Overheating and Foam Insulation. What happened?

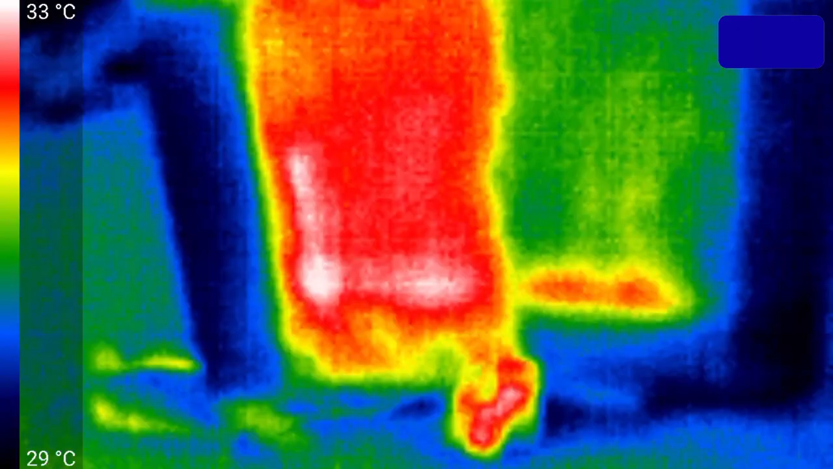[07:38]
On screen: scale top 33°C, scale bottom 29°C
We see temperatures ranging from 27
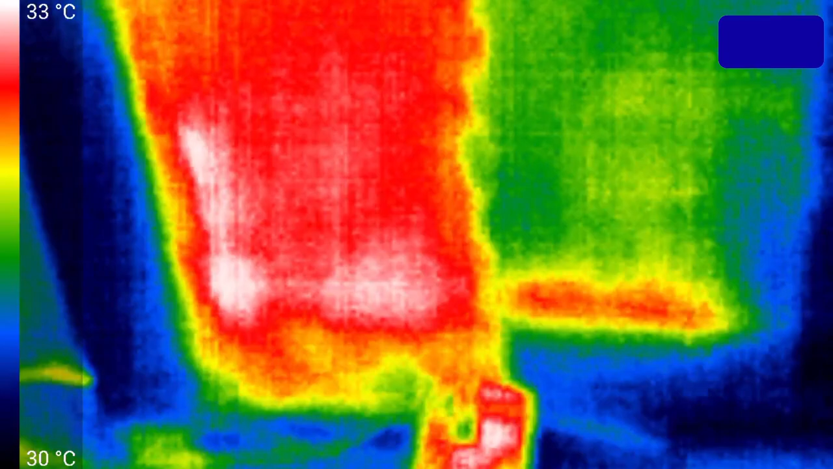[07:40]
On screen: scale top 33°C, scale bottom 30°C
to about 35 celsius. The locations of the wire is obvious. What does it look like on the back?
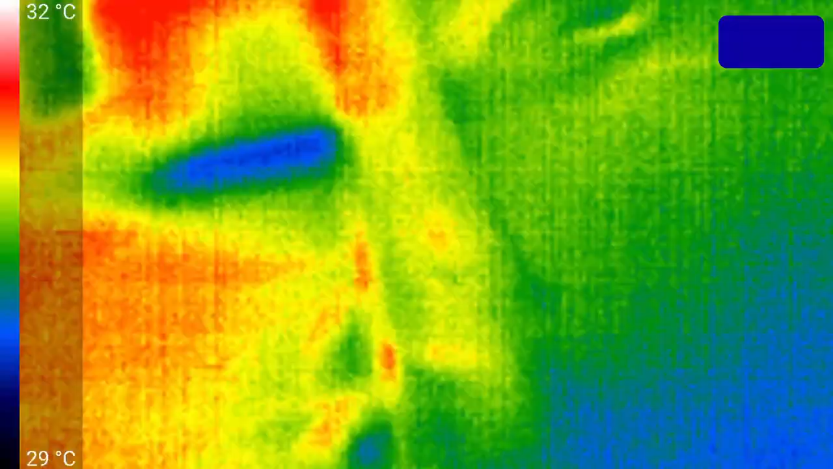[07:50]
On screen: scale top 32°C, scale bottom 29°C
Oh, we can certainly see where the wire is. And on the right side in this image where we have the wire embedded in the extruded foam insulation, it's clearly a little bit warmer. And that makes sense because there's less insulation
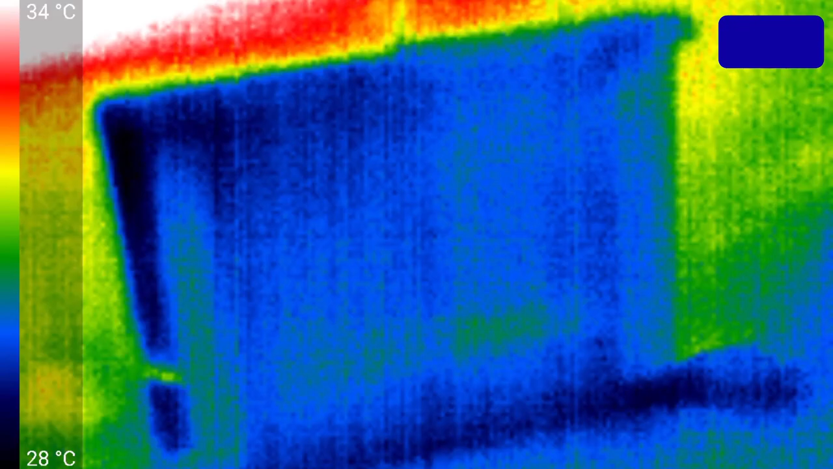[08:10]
On screen: scale top 34°C, scale bottom 28°C
between the drywall and the wire. Now one thing's for sure, I certainly don't see any visible signs of problems anywhere along here.
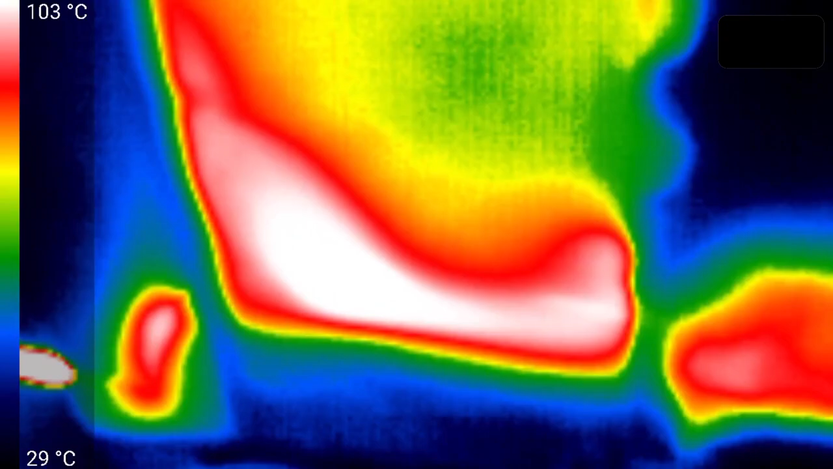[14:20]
On screen: scale top 103°C, scale bottom 29°C
Oh, look at that. We have maximum temperatures now of 75 degrees, but I'm not sure if that's the wire. Let's look at the foam area. Oh, it's getting up to 100 degrees. I think it's about to catch fire if it isn't already burning inside.
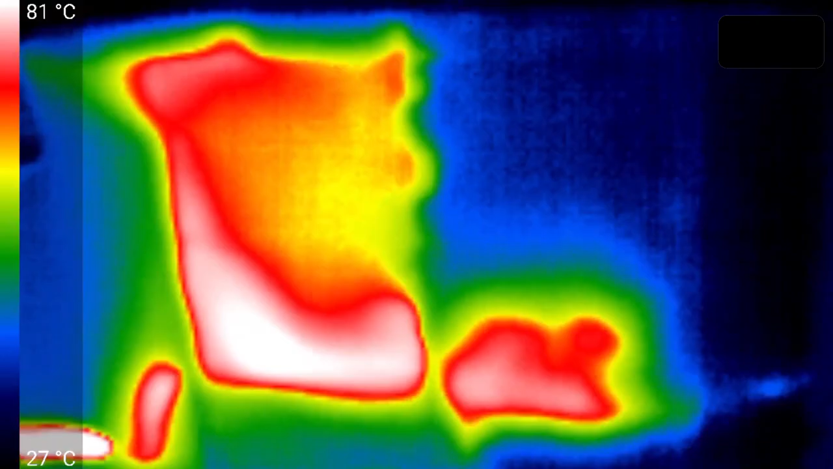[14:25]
On screen: scale top 81°C, scale bottom 27°C
What does the back look like?
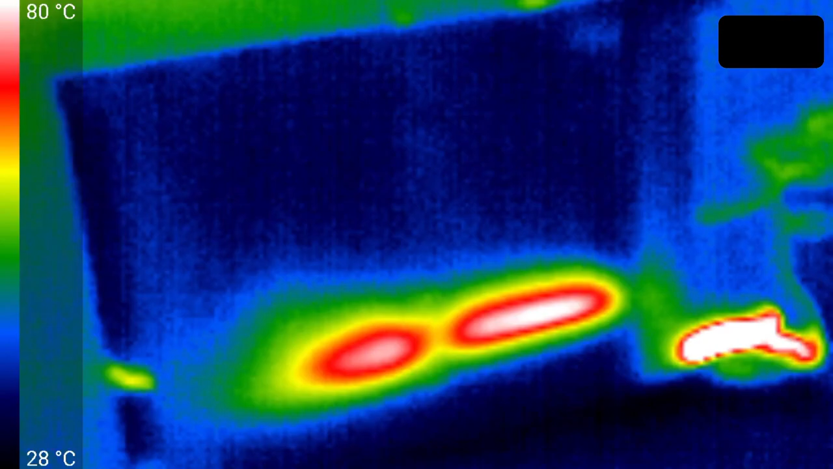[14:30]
On screen: scale top 80°C, scale bottom 28°C
And once again, confirming our short is about halfway through into the fiberglass side. The temperatures are considerably higher on the back as well. So there probably is a fire going on. Vast amounts of smoke being given off.